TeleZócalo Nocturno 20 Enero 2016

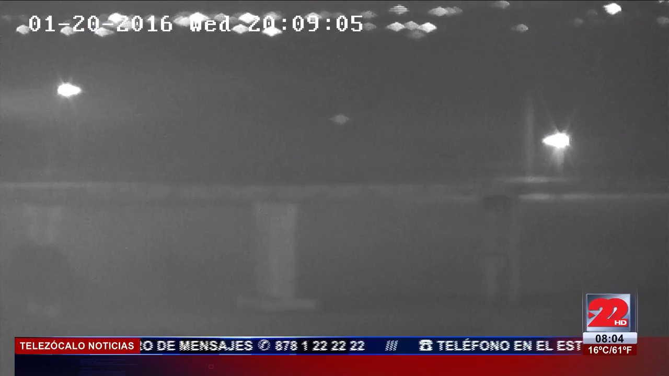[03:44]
ahí aparece en este momento en su pantalla, y bueno, nos damos cuenta que en la mayor parte de este no hay fila en este momento, está pues prácticamente vacío, ¿no? Puente internacional número 1, para quienes nos escuchan a través de la 96.7, está libre.
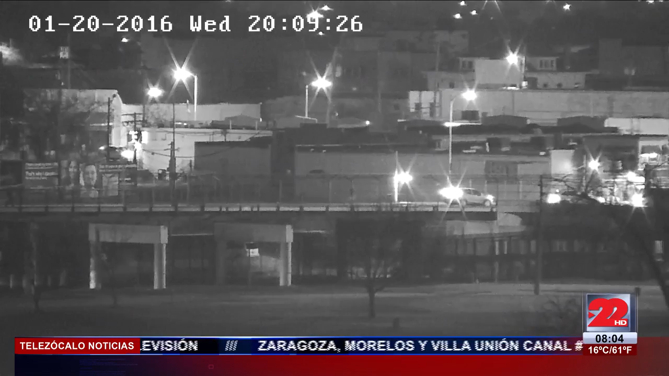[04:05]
Vaya, mire, ahí empieza la fila, serán algunos 7 minutos, 10 cuando mucho. Vamos ahora al puente internacional número 2, seguramente no habrá fila, pero bueno, vamos a ver, ahí está.